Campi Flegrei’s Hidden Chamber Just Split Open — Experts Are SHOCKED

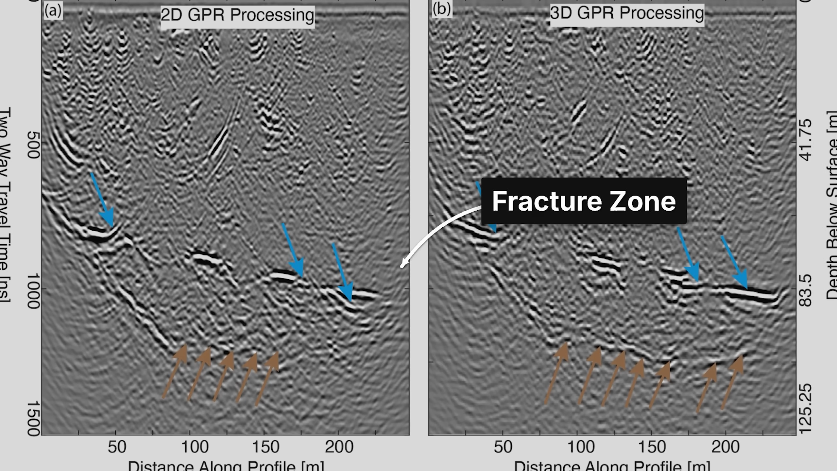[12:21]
shows expanding fracture networks visible in ground-penetrating radar images updated daily.